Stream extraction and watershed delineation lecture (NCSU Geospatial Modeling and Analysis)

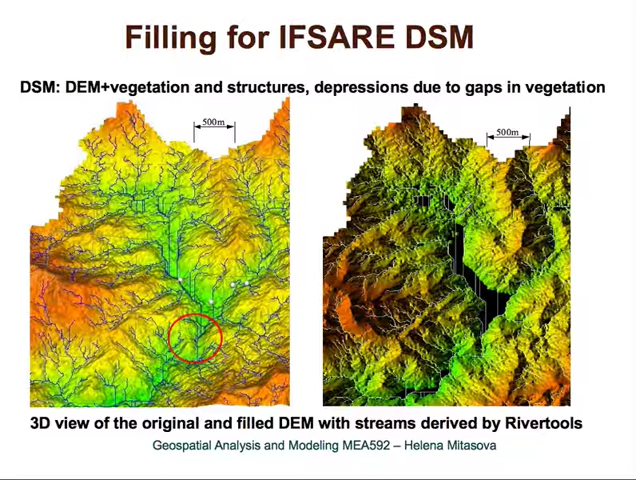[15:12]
almost entire main stem of this river is filled. So here is the filled depression. So the depression is huge, several kilometers long. And through this depression, because it is flat, the flow routing is then straight, really straight lines. Here you can see the same.
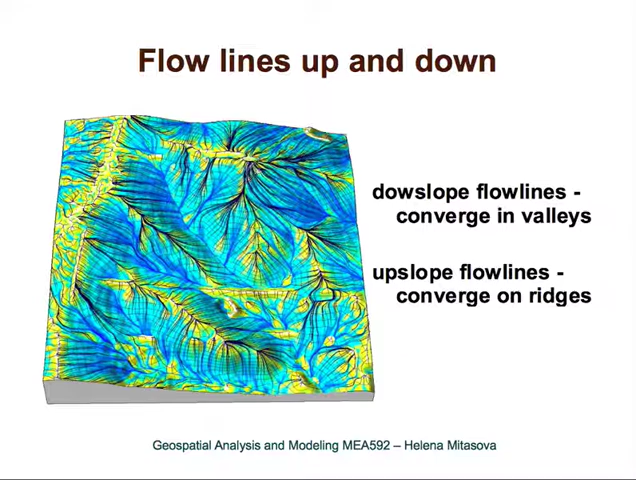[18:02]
If you create upslope flowline accumulation, they can, these upslope flowlines converge on the ridges. So you can use them to extract rich structure of ridges. And we have, this is useful in those areas where you can't use a tangential curvature to extract the ridges because the,